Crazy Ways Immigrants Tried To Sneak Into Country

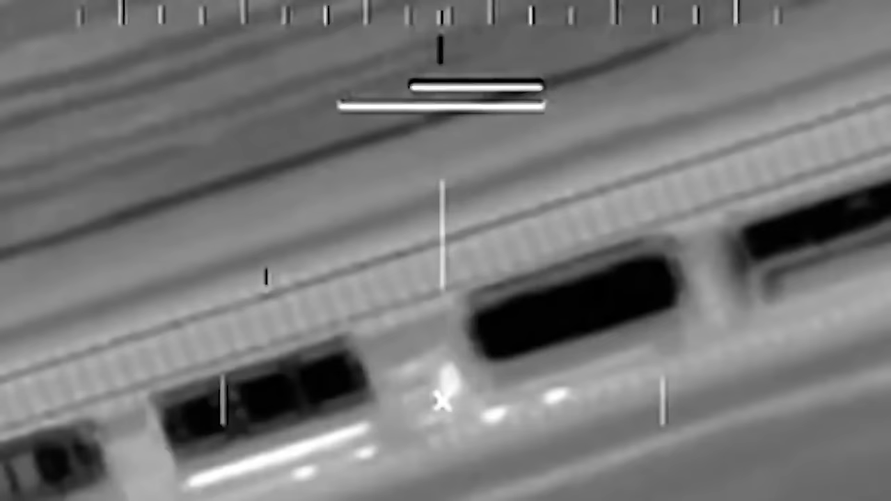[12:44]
If you want to know how they were found, well, they used a gadget that detects body temperature.